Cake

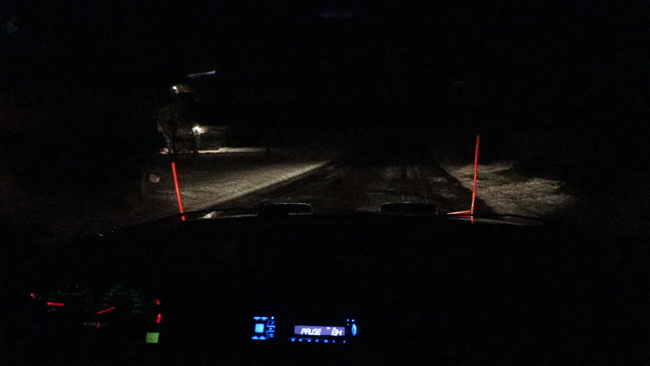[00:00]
Alright, about to pull into the next driveway here. A little slippery.
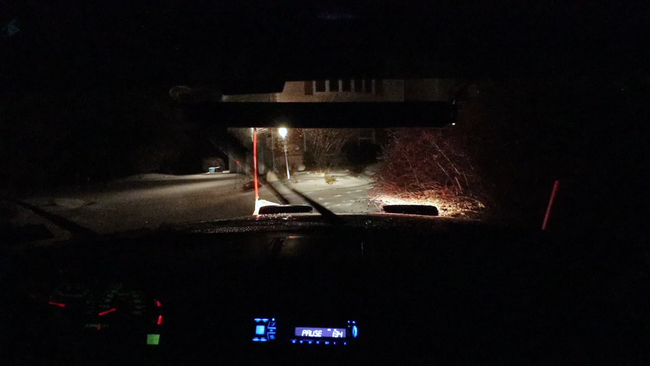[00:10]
I have two houses on this street and both these houses have a raised lip between the roadway and the beginning of the driveway.
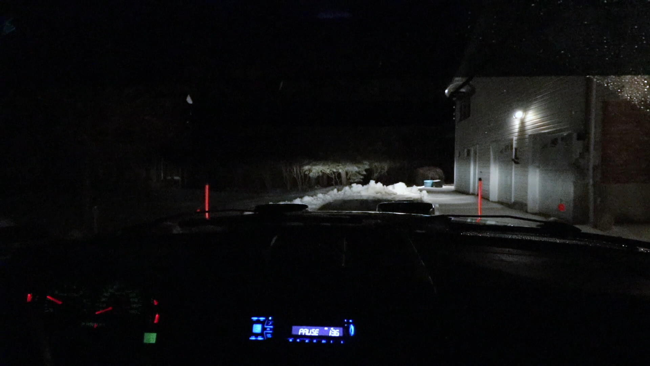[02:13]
Well, you push the snow back. This lady needs to back up a little bit further than where the grass line is. I wish she can do that without damaging her bumper. And we also provide more room for more snow in the future. If that's what Mother Nature intends. But Mother Nature's been not that grateful to us plow guys this year. She must be a feminist. Ha ha! Ha! Ha ha! Ha! Ha!
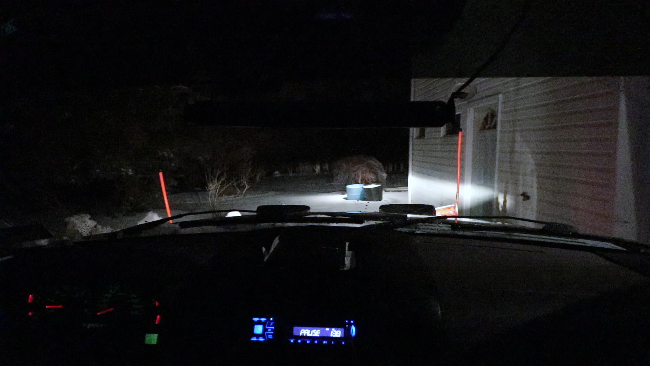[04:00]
the higher the risks are of potentially hitting something, damaging that thing or so.
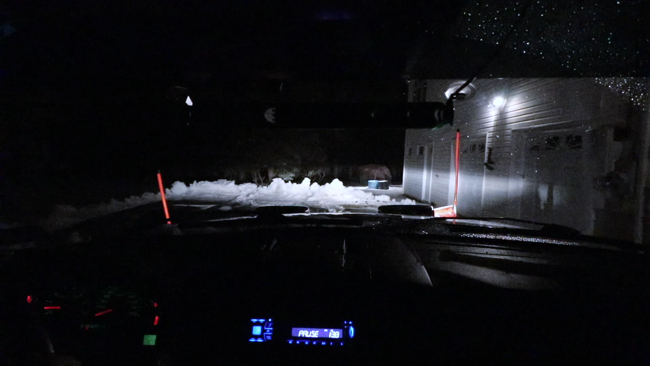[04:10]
As always, use your brain. Should have raised the plow up a little bit more before I run it into this pile. I can see the head, or well a little bit of grass exposed, but it's not all torn out, so no damage there. Alright, I'm going to do this walkway and that's it for this driveway.